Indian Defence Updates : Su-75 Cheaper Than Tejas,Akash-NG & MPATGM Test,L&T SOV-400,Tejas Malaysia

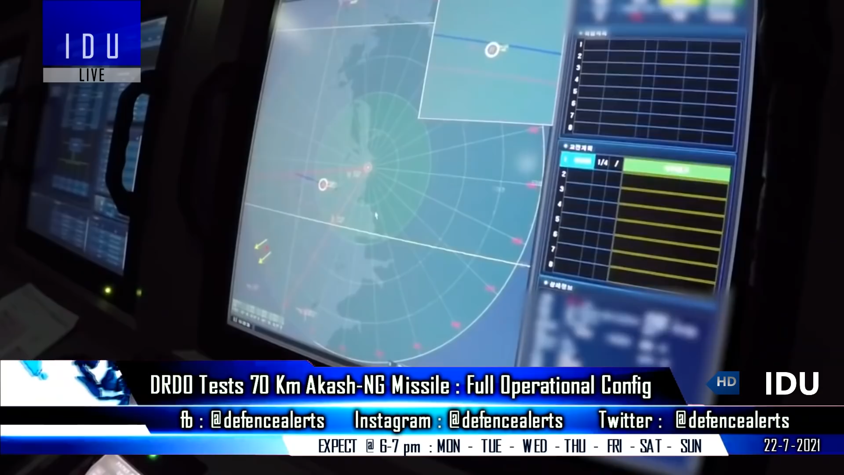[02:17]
A combined team of the DRDO Bahrut Dynamics Limited and Bahrut Electronics has successfully tested the Mach 2.5 capable 70
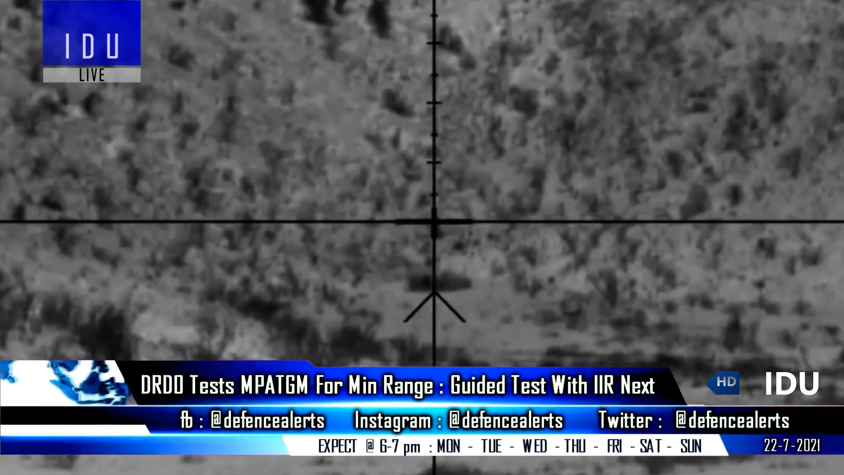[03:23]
and the missile hit the target in direct attack mode with high precision. Officials have said,
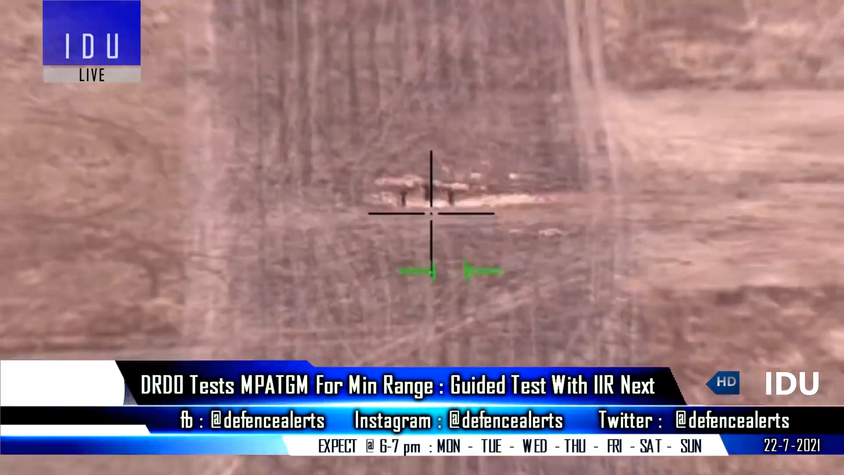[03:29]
that control flight tests have been successfully carried out, and guided flight tests with infrared imaging seeker are planned for the next test.